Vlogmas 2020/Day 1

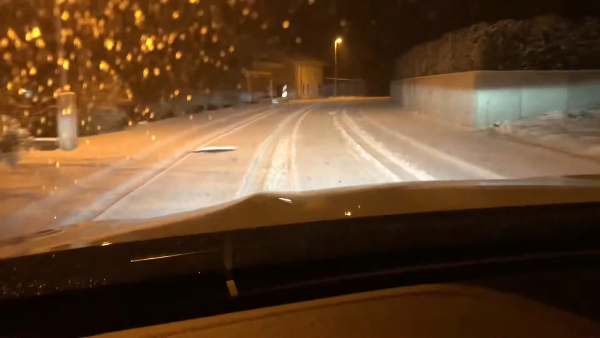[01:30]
I guess I'm car number 2 or 3. Anyhow, I will see you later. I gotta concentrate now. I made it to work.